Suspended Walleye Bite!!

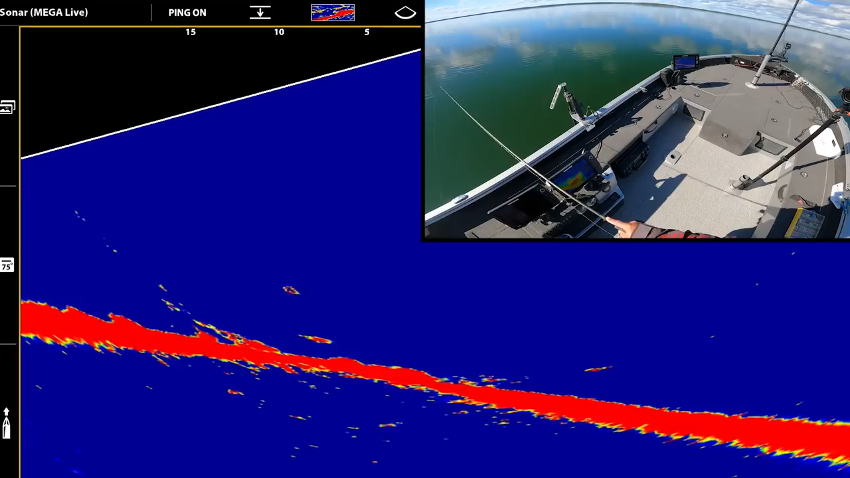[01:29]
Oh, mark right here, drop down. Starting with the hyper hammer, but with it being glass calm right now, it's a good chance I'll switch to a jig and a minnow here pretty quick.
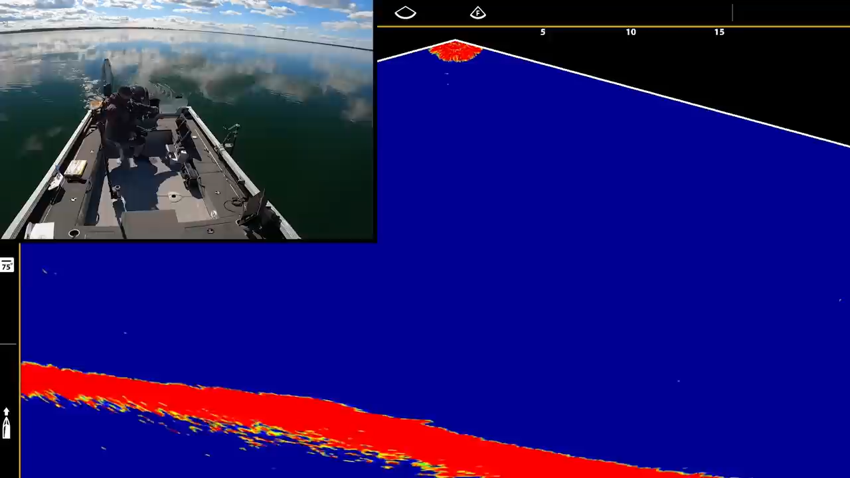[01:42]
Just sharp shoot with a big motor. See if we can maybe pick off a suspended fish here.
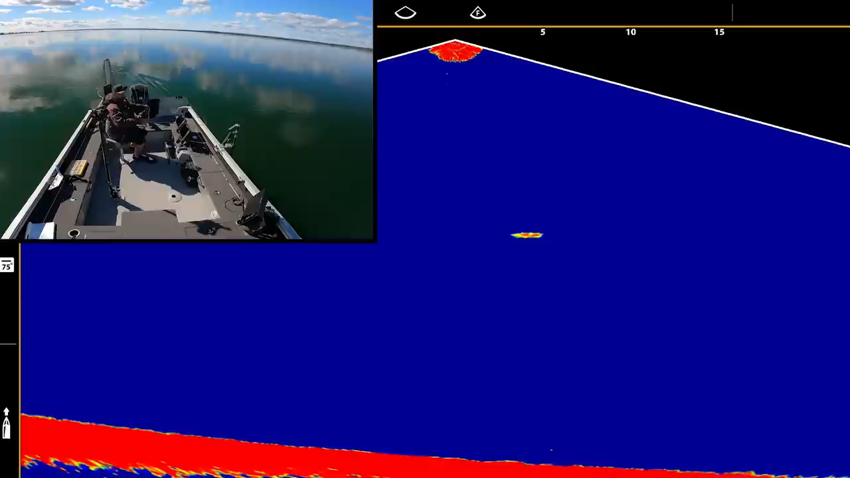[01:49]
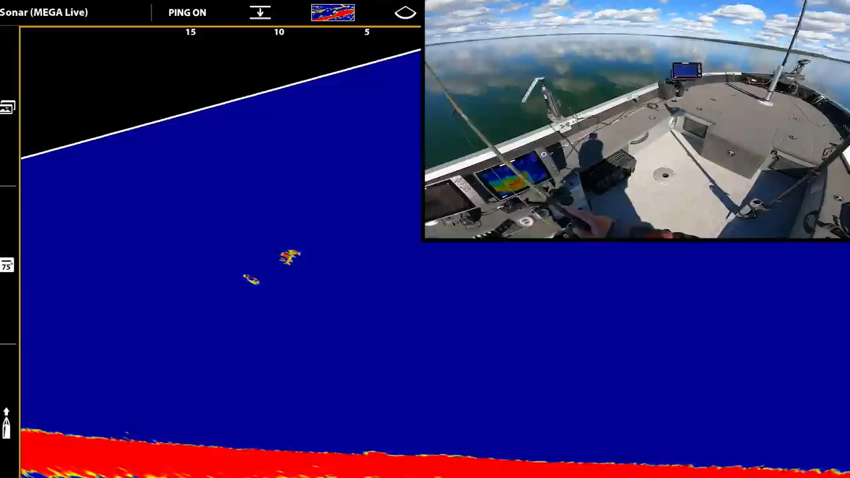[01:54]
Look at that. Followed it all the way down. It's gonna be a walleye. I know these fish will suspend out in this lake out here. Those are gonna be like a Cisco or something. Look at, maybe I'll take them right to the bottom. Sometimes they'll follow it all the way down, right? Like a lake trout would. We'll snap it on the bottom. See if he has a tension right there. He definitely followed it all the way down.
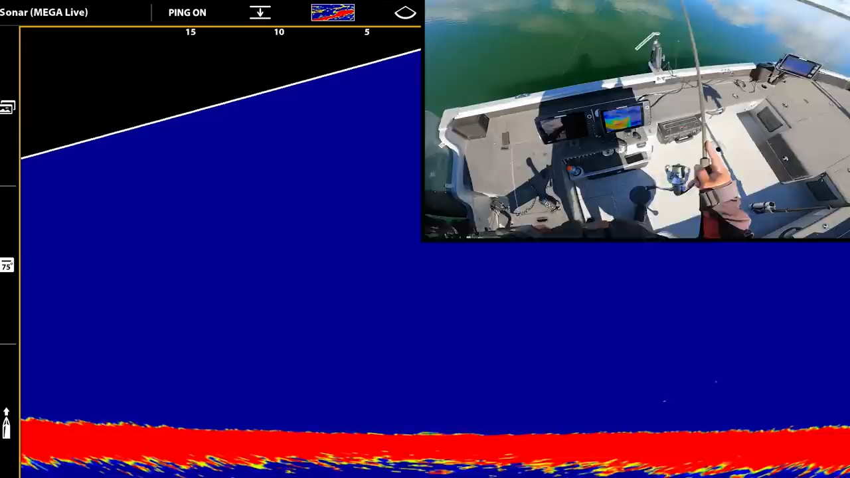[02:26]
Got him. I got that mark to come down from being suspended all the way to the bottom.
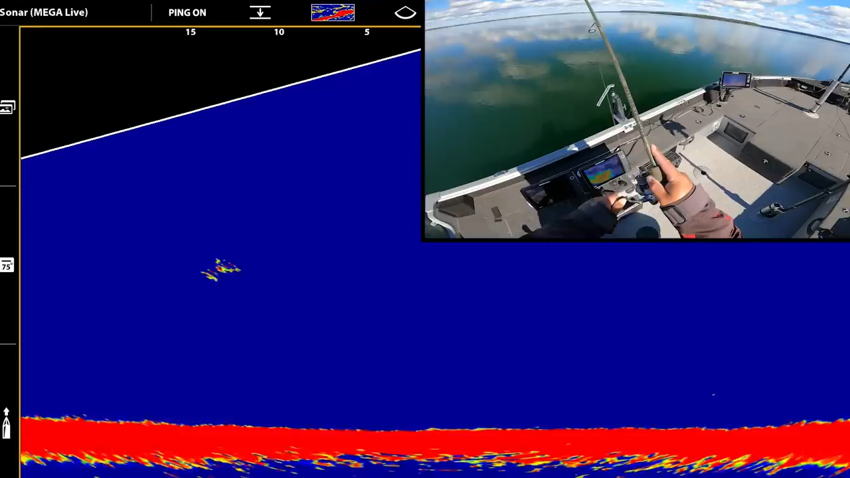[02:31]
Some lakes, walleyes will suspend off their structure, especially in the northern lakes.
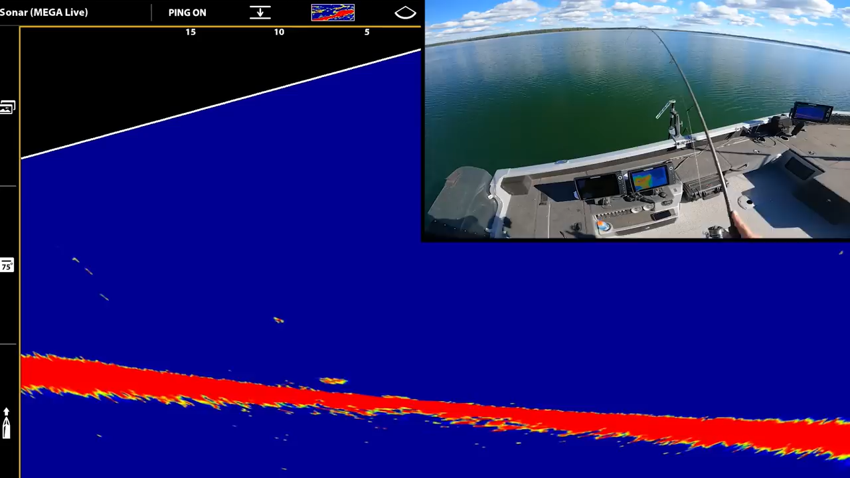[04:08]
I might need the jig and a minnow here at some point, I'm thinking. Always chasing it around, he bumped it. Now the other one's engaging too. Now I'm gonna catch one of these fish right away. Look at him chase it all the way up. Isn't that insane how fast they are? That's telling me it's probably a little bit smaller fish with how quick he was, but that is insane. He's trying to grab it when it's in the air. Look at that. He's trying to eat it as it's like falling or going up. They're so quick.
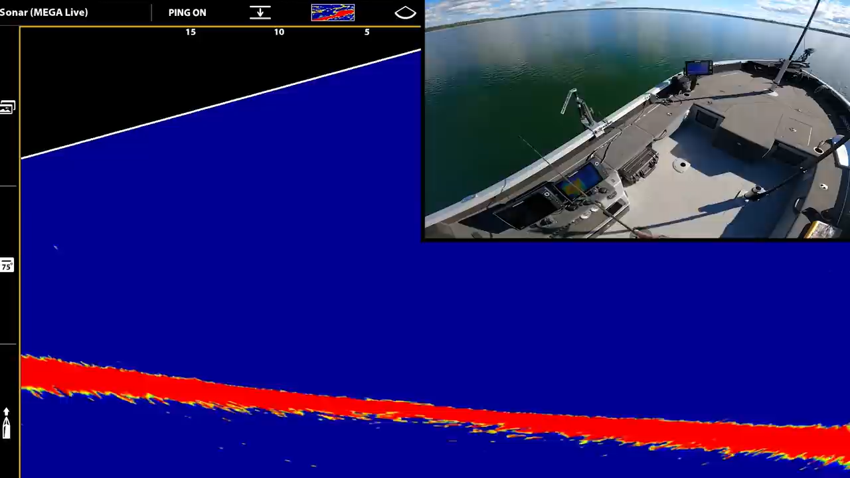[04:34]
Don't ever assume that walleye are a slow moving fish. When they want to eat something, they're quick. They'll eat it, they'll pounce on it. You can see how these snap jigs like this, you don't feel feel them until you go to pop it again, because you pop it up, they could eat it anytime now between when it falls, and you won't feel them.
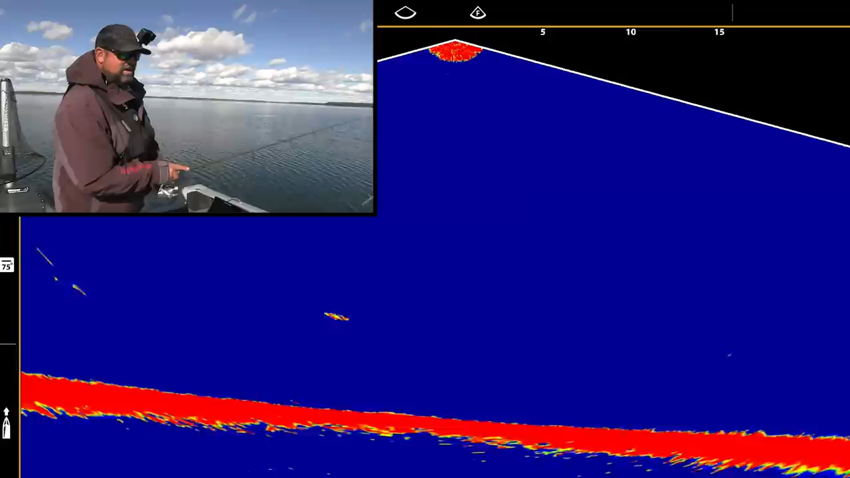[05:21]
So it's probably why he didn't eat. If I had a smaller size on, I likely would have got bit. But at least the couple fish I've seen so far seem to be aggressive. It's a good sign. There goes suspended fish right there. It ate it. Okay, live imaging for suspended fish is really amazing. Even though it's a Cisco, that was still pretty cool. Okay, so the Cisco's bite hyperhammers here. Wow. Couple suspended marks right here. Oh yeah, that one followed it all the way down. Oh, I spooked it.
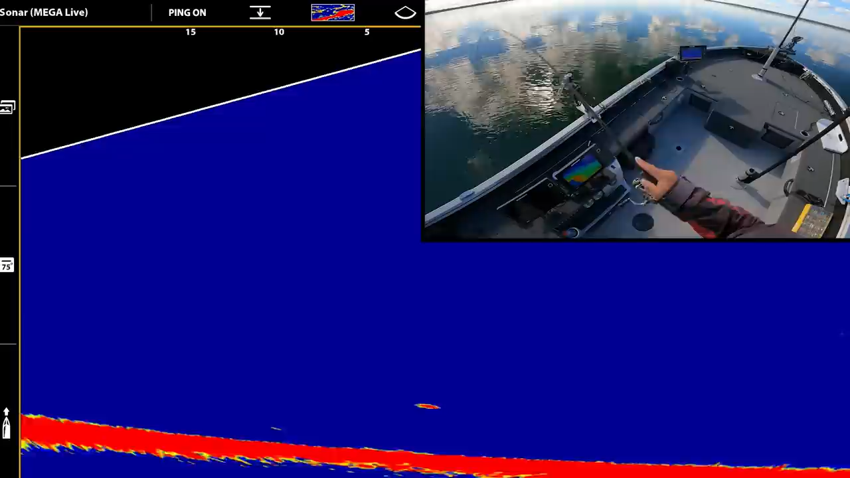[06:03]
Oh, but it's coming back though. It's coming back. Come on. It's definitely interested. Come on. I still feel like he's smaller. Ah, I might have just stung him. Might have just stung him.
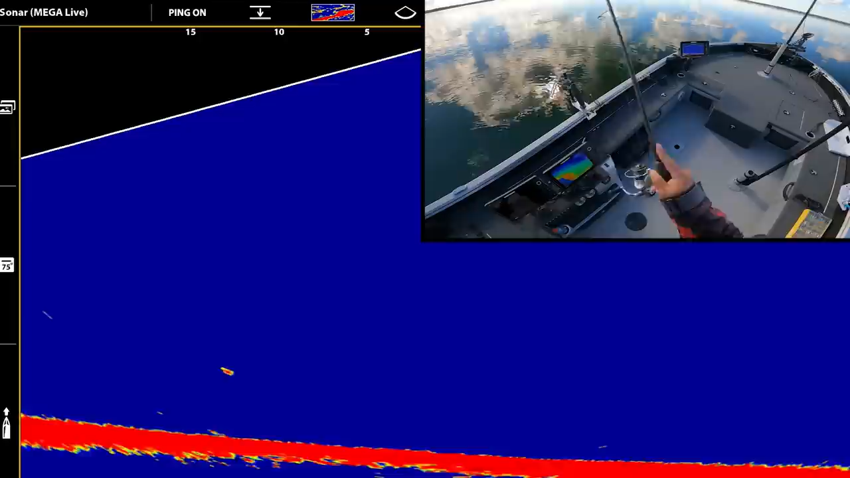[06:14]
There we go. Okay. Maybe I didn't sting him.
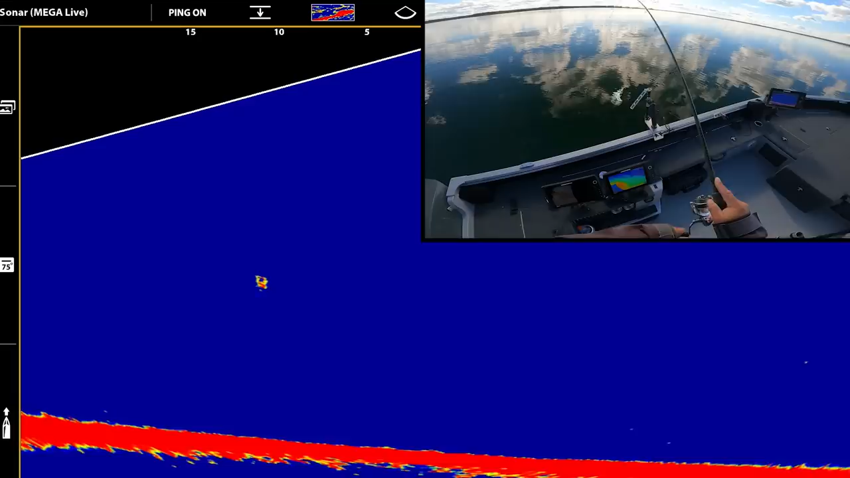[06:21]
Small. Question is, Cisco or walleye? My instincts say walleye. The two of them together there? Yes, they were.